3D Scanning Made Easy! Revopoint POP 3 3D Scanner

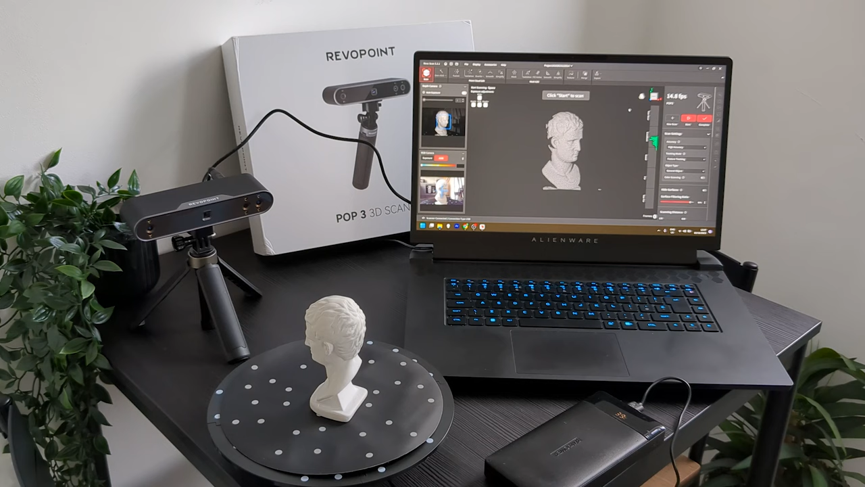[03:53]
For the first scan I used the sample bust, put it on the turntable, adjusted the distance to the scanner using the handy guide in the software, and then I let it scan for a while.
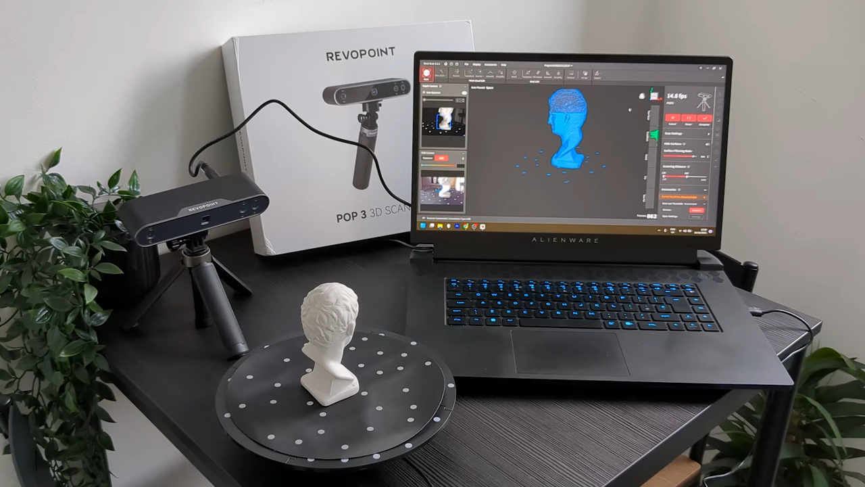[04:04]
I adjusted the position of the bust to make sure that I got a complete scan of the whole object,
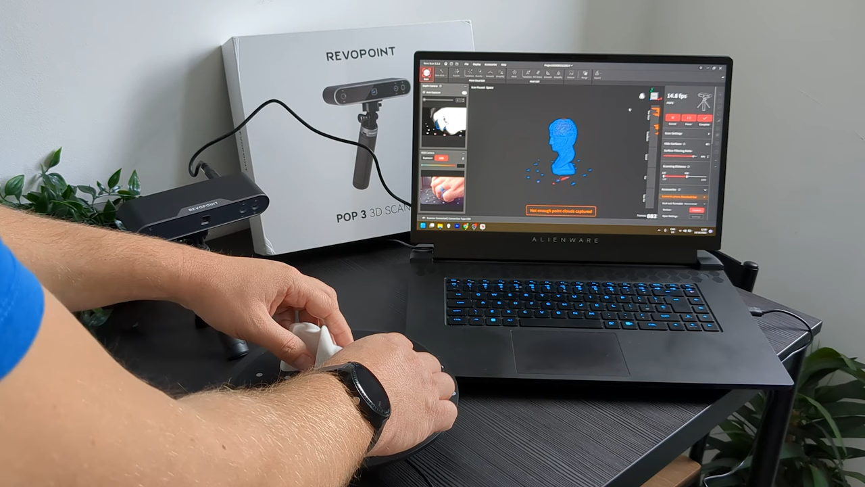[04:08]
and to my surprise the software worked out that I'd changed the orientation of the bust pretty quickly, and just continued scanning from the new angle.
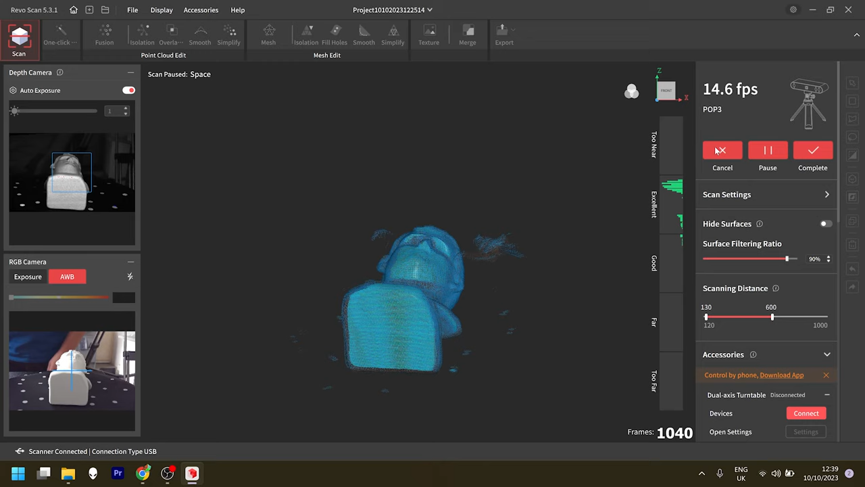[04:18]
When it was done, I clicked the complete button, and then entered the one-click editing mode.
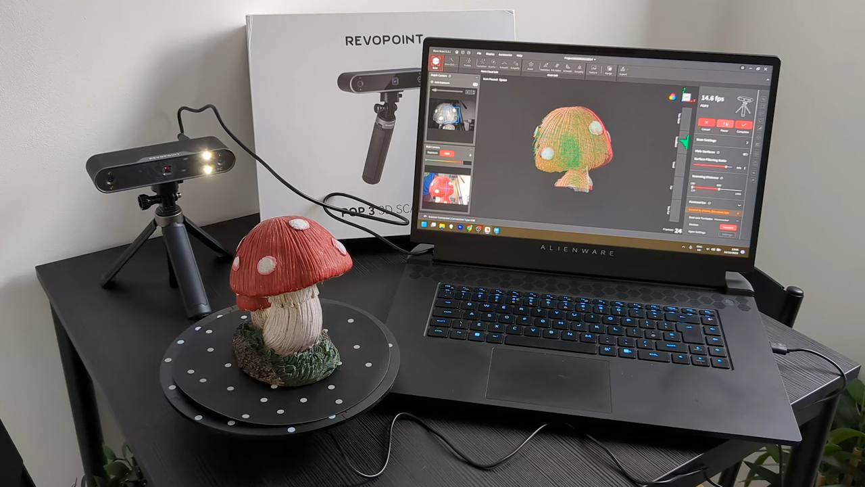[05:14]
Then, I tried this mushroom garden ornament to see how well it did with that, and as you can see, it's generally a good scan, but it did have issues with the darker colour, so this one probably would have been better with some scanning spray on it.